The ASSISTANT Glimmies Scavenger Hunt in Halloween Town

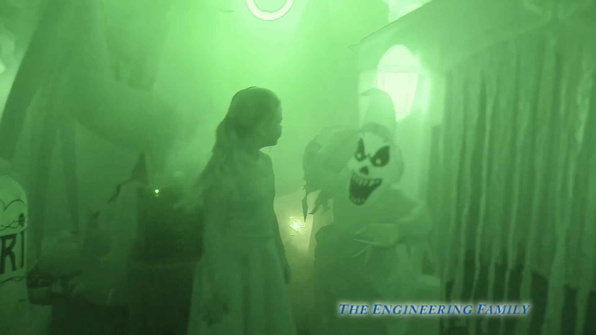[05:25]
Ooh, it almost looks like you had a ghost behind you. Maybe I should look in here.